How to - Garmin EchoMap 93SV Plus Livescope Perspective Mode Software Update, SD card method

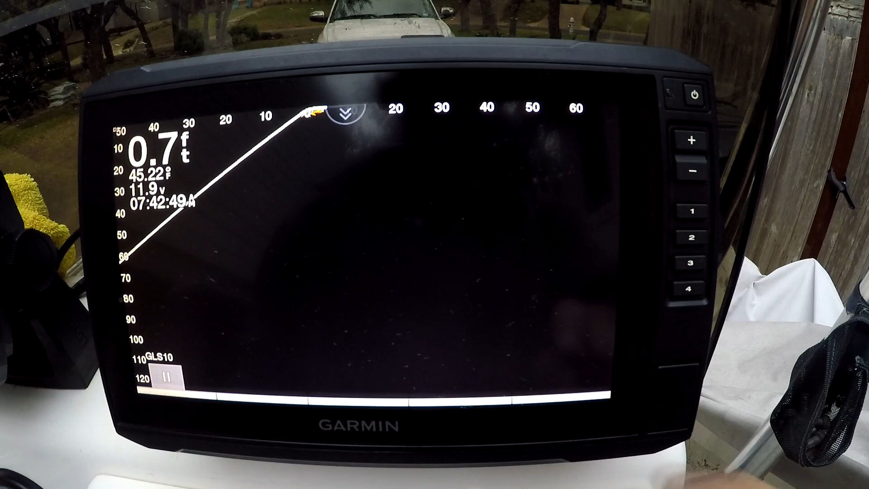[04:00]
mode that is working so hit the menu button go into the sonar setup